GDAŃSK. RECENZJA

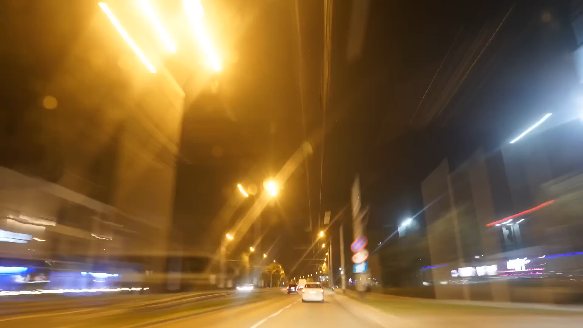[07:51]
Patrz Kasia jaki długi blok. Wiem. Widziałam go. Widziałeś kiedyś dłuższy? Nie.